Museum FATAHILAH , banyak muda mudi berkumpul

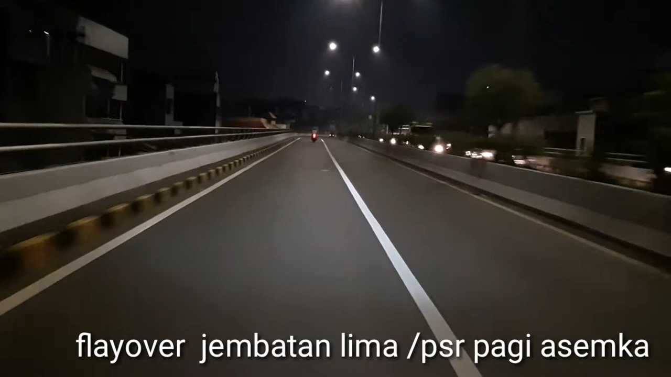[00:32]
kami langsung saja mengajak Anda untuk menyaksikan konten video kami dengan topik tentang perjalanan dengan menyusuri jalanan ibu kota Jakarta guys. Dan untuk saat ini saya sedang berada di jembatan flyover SMK dari jembatan 5 menuju ke Fatahillah.
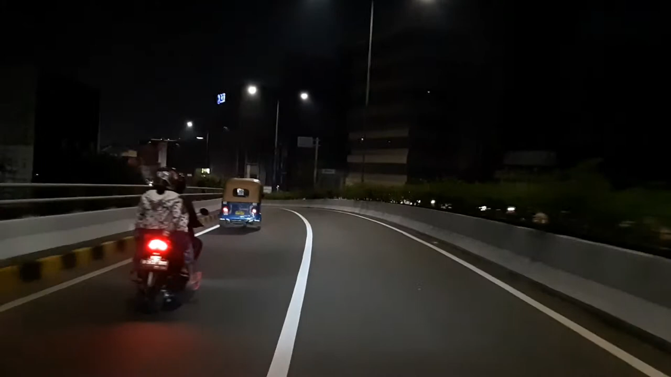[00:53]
Nah, untuk kondisi perjalanan sangat lancar guys, tidak ada kendala kemacetan guys. Dan malam ini kami sengaja akan berkunjung ke lokasi tersebut guys, Fatahillah namanya.